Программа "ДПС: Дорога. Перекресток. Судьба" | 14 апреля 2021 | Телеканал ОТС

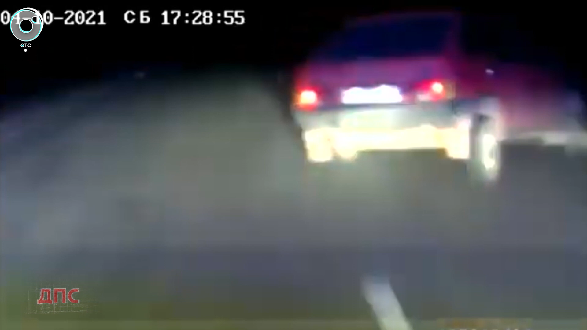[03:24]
Машина петляла из стороны в сторону. Водитель не реагировал на призывы остановиться.
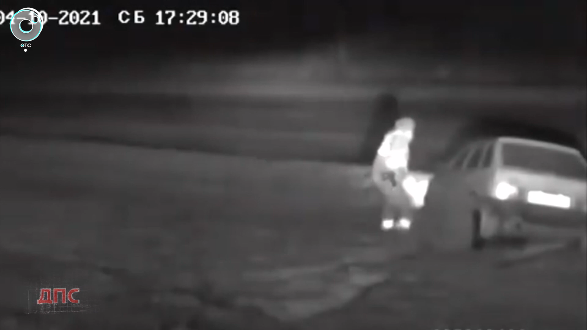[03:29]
Пришлось применить табельное оружие и сделать предупреждающий выстрел в воздух. В какой-то момент автомобилист не справился с управлением, седан вылетел в кювет. Только тогда злоумышленника удалось задержать. Нарушителем оказался 28-летний местный житель. В его организме обнаружили высокое содержание спирта.